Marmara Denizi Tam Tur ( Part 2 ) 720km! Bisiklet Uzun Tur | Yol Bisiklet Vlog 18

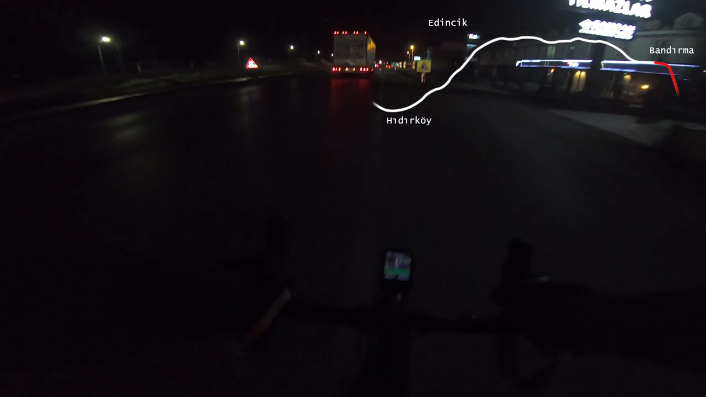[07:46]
Sağlam bir üşüme geldi Rampa çıksa da Isınsak Evet 333 km Işığım hem şarj oluyor Hem de Ondan faydalanabiliyorum
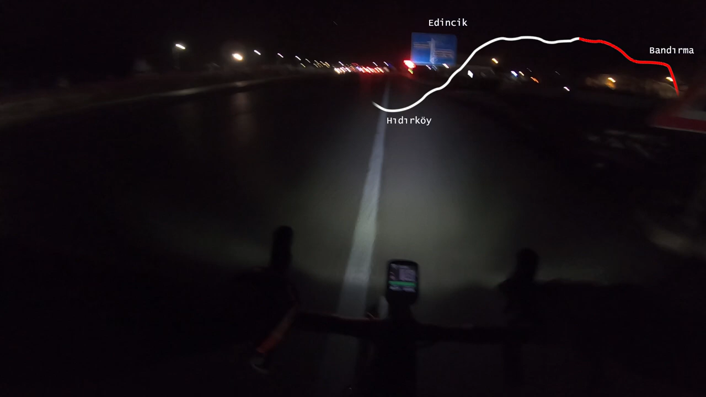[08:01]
Bu önemli bir özellik Bandırmadan uzaklaşıyorum Bandırmanın çıkışında 1.7'lik bir rampayla Bandırmaya elveda dedik Şimdi Sağ taraf edincik diyor Yine bir rampa var Çıkmamız gereken 31 rampadan 15.si Marmara Denizi'nin Etrafındaki rotada 31 tane rampa Test etmişi Garmin'ciyimiz Bunun 15.sine çıkıyorum 460 metre kaldı Sağ taraf edincik Pedaller bir gaya doğru döner Normalde zaman planlamamda 9.5'tu Bandırma Ama ben 8.5'ta geldim 1 saat bir
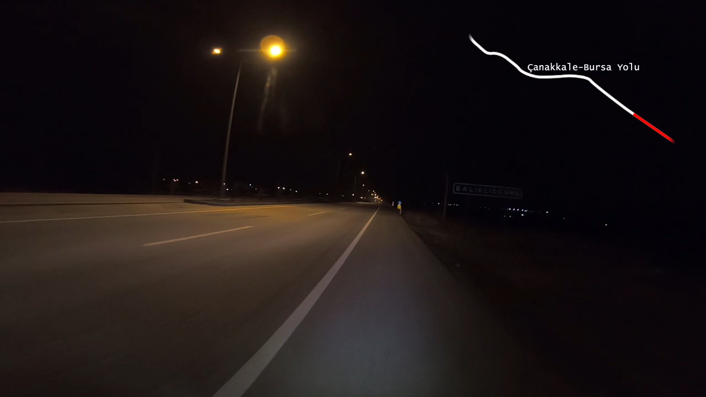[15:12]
Yollarda ışıkların olması harika Yani bir değişiklik oluyor Zorlu saatler
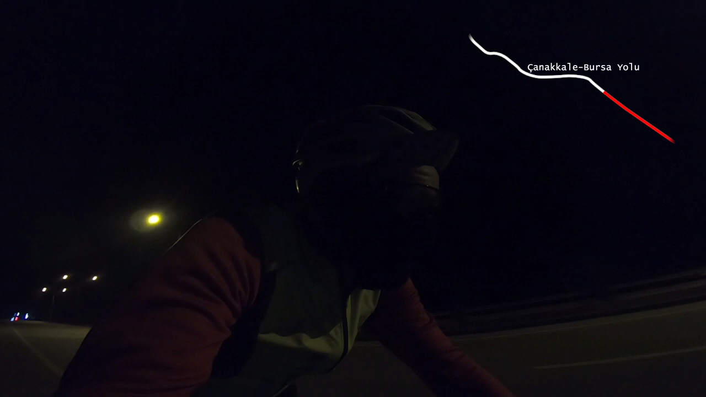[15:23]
427 km oldu Baya ıssız yerlerden geçtik Bir
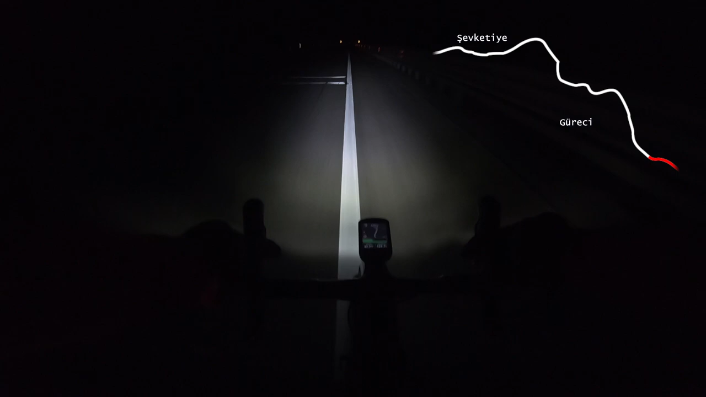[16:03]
Saat 1.52 430 km Çardağa doğru devam Şimdi ben önümü bir kapatayım Dondum ile Gürece